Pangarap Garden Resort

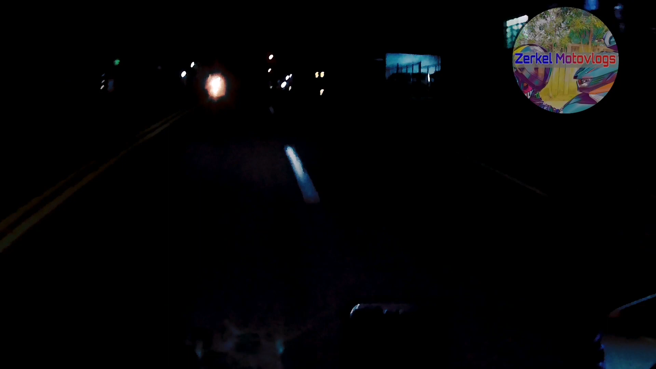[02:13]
ng umaga. At alam po anong ilang oras yung biyahe doon. So, mag-apit ako maya pag medyo maliwanag na yung dinadaanan natin. So, yun. So, yun guys, mag-apit ako maya pag nandun na kami sa Panta. So, magandang madaling araw mga ka-circle.
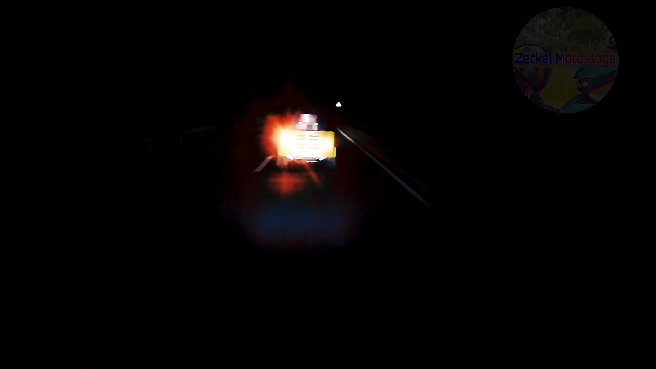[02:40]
So sa ngayon po is nandito po tayo ngayon sa Pililya Rizal, bakit po nung windmill. So minabuti namin dito dumaan Rizal Quezon ang daan natin kasi medyo delikado po dun sa parte Marilake. So dapat dun ang daan namin dito, kaso medyo nakakatakot yung daan kasi walang masyado mga bahay. So dito kami dumaan, ikot na lang kami sa Rizal. So yun pala yung kasama ko sa unahan, si Joey Boy Dacasen.
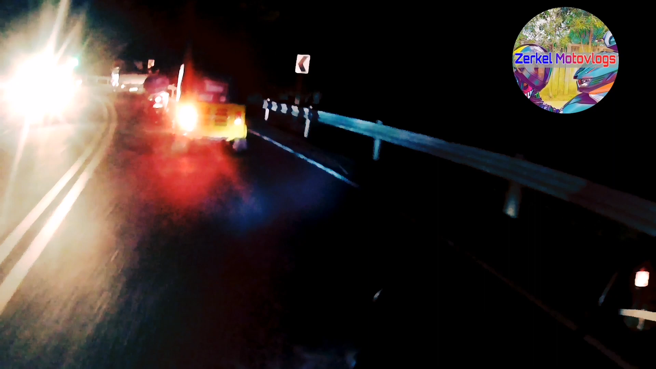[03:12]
Ayun, gamit nila RE. Dito sila lahat dyan. Mas dalawa kami na pamakinig ko rito sa aking Rizal Eye. So mamaya mga ka-circle, mag-hapit ako pag malapit-lapit na tayo dun sa anak.
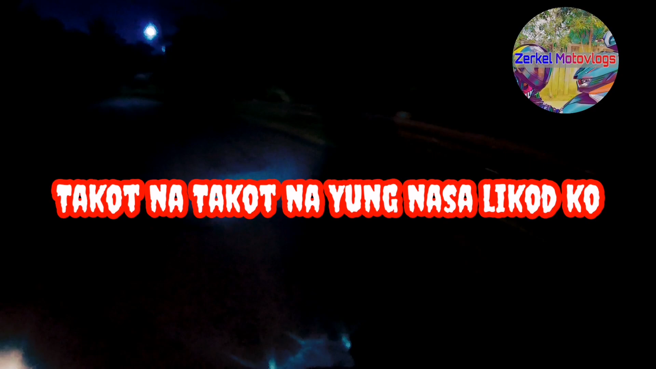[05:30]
Nalala mo dahil? Ito yun, zigzag road, sinabi ko sa'yo, real Quezon.
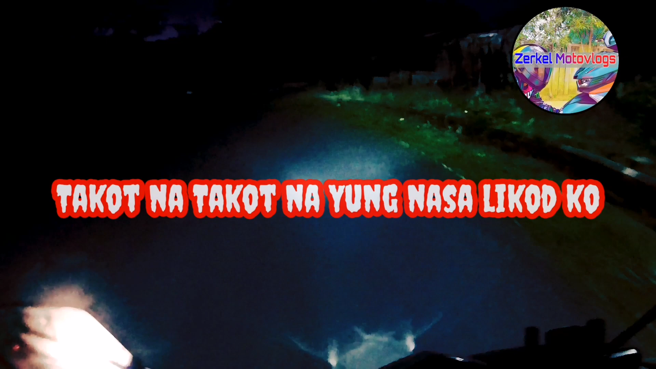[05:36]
Oh, real Quezon, alam ko real Quezon yun eh.